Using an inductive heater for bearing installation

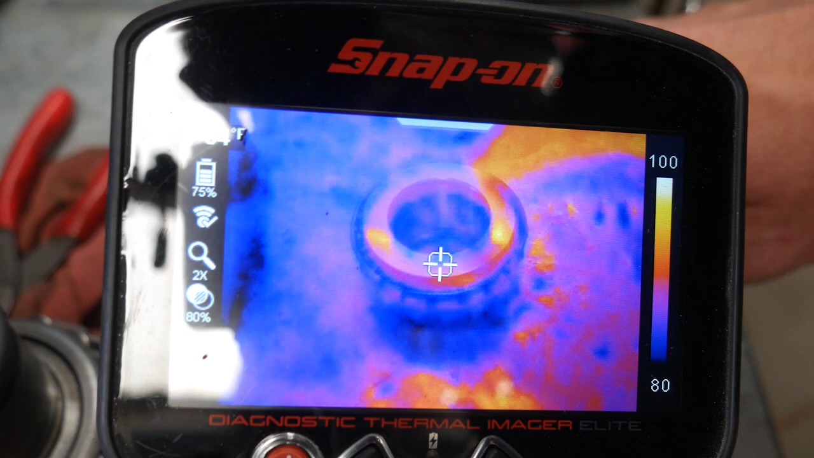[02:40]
So sometimes it's a little hard to see the temperature of reflective surfaces. The shiny metal, you know, messes with it a bit.
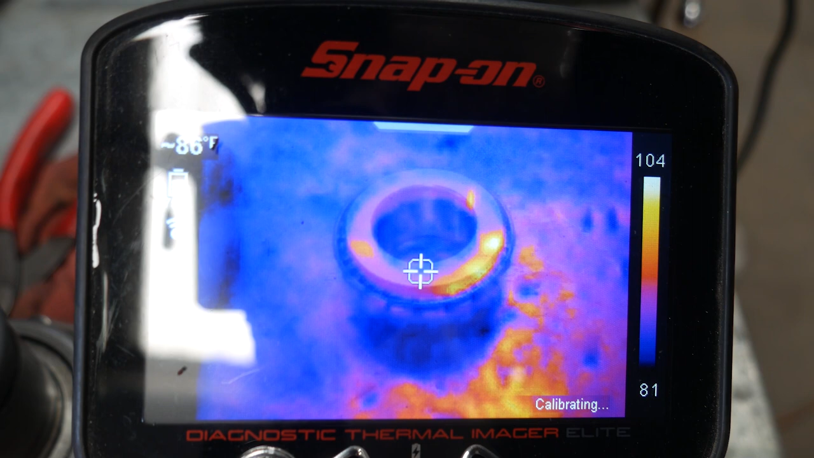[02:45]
But, you know, we're at a range of 78 to 100 degrees. Now, this is not 100 degrees right now.
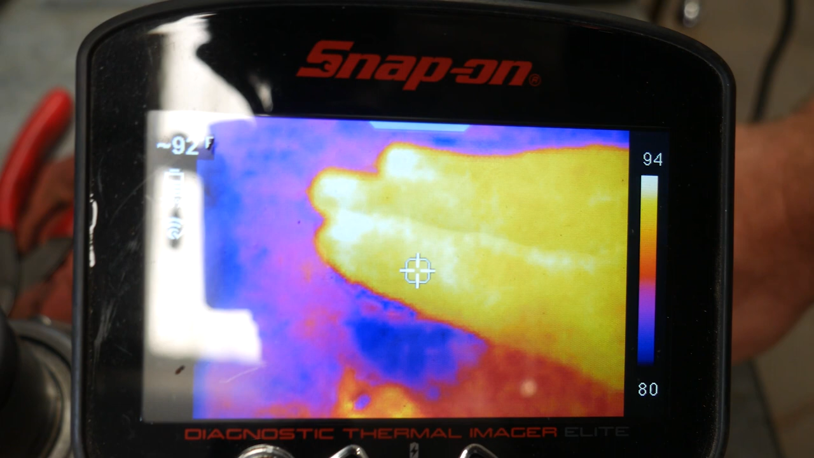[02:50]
As you can see, my hand is 95. But the spot that it's saying is 100 degrees is just reflection off the bearing messing with the image.
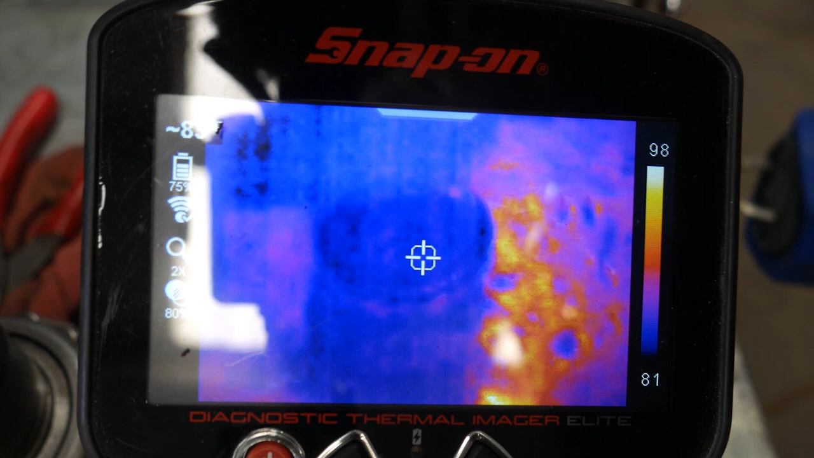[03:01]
If I throw the mini doctor over that, now, I should be far enough away from the bench that I'm not going to superheat the bench. And you can see that it's still fairly cold. I covered up that reflective surface and we're at 90 degrees. So let me go ahead and pull the trigger on it.
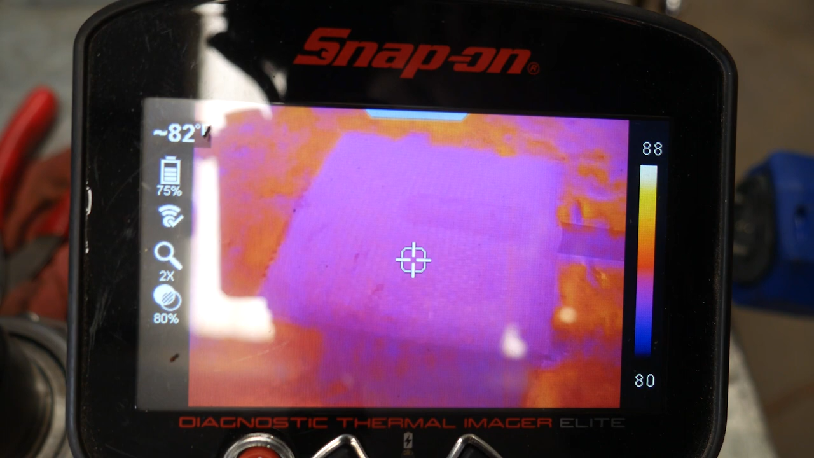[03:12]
Now, in the manual, it says the mini doctor shouldn't be run for more than like 15 or 20 seconds at a time.
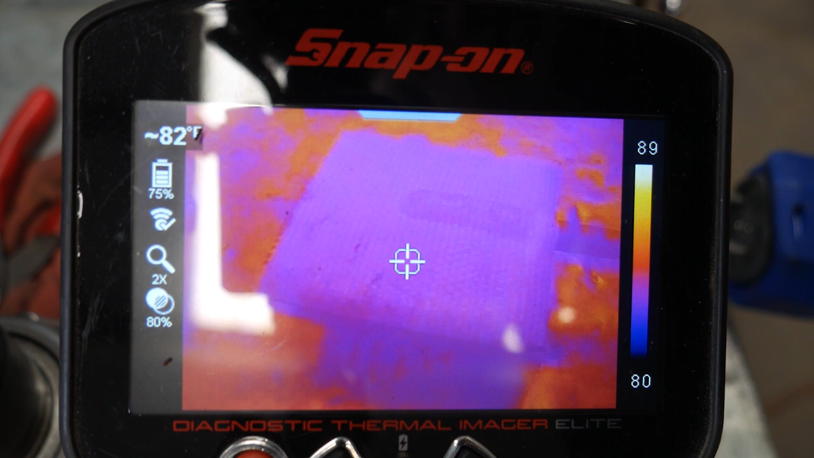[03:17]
On screen: spot 82°F
This will require a little more time than that. So if it, you know, shuts off or anything, you might have to recycle it, but I've never had an issue with it shutting down on me or overheating. So I'm now pulling the trigger and we are going to see that to start heating up.
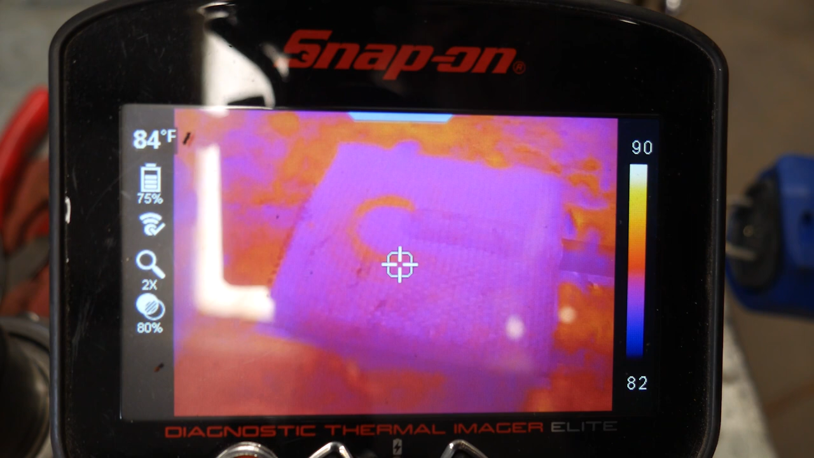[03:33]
On screen: spot 84°F
We can see that inductive ring heating up. And if I pull this away, you know, the bearing is warming up.
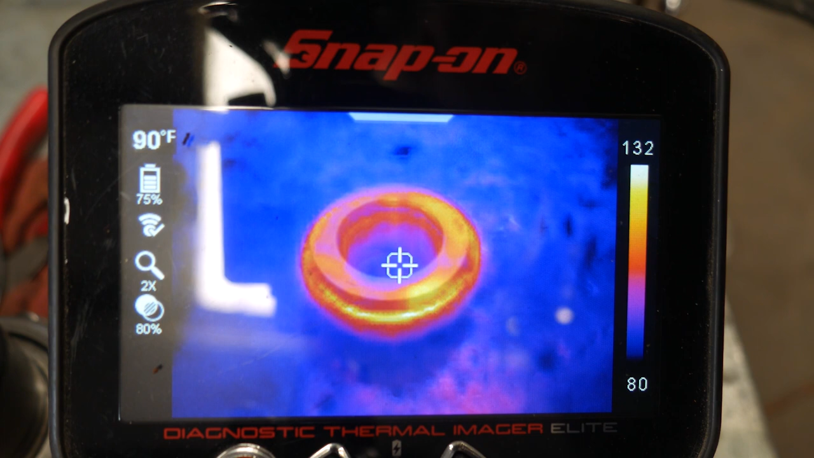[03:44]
Now, it does look like we are getting a little bit of heat built up on the bearing cage. But from my experience so far, I've done several of these and I haven't had an issue. So I want to keep checking it because I don't want to heat that bearing up much over 200 degrees.
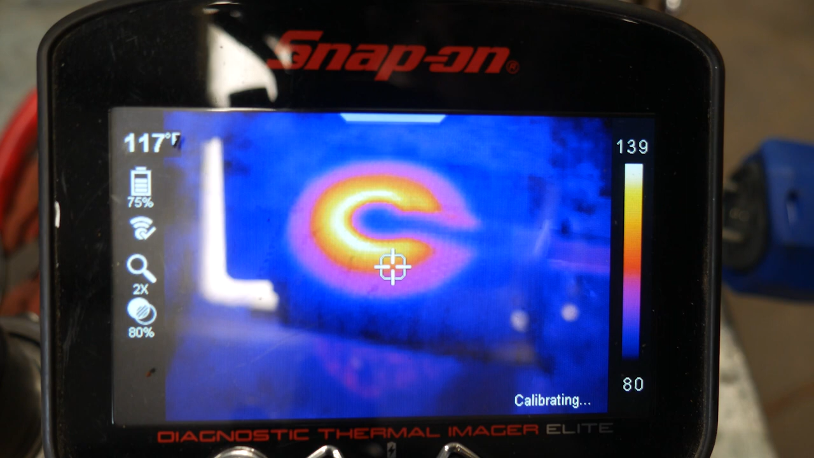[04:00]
The inductive plate or the pad here will probably get hotter than that.
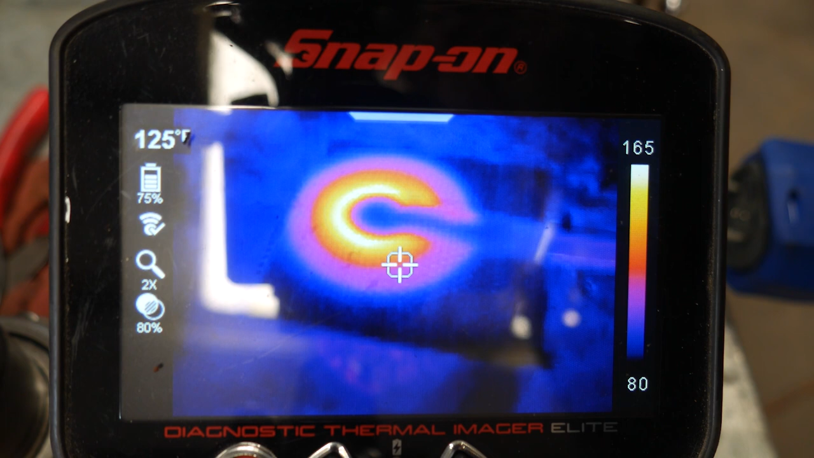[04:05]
On screen: spot 125°F
Normally, I see about 220, 230 by time the bearing gets up to that 200 degree temperature.
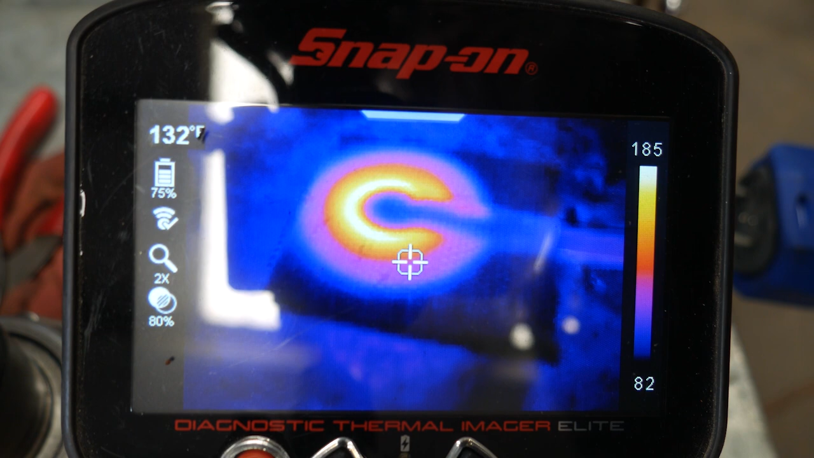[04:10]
On screen: spot 132°F
And what this is doing is that when it heats up, it expands that bearing and allows it to slip onto the pinion.
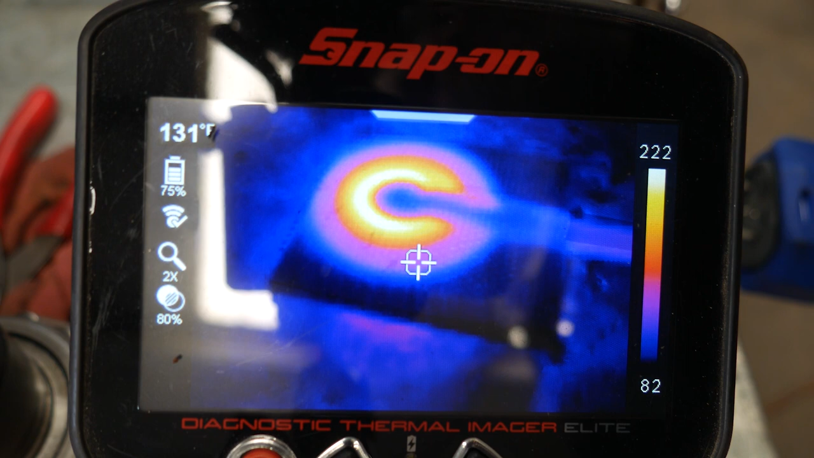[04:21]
On screen: spot 131°F
This is a pinion bearing, an outer one, which normally you would do it on the inner bearing. Let's see what we're at there. 200.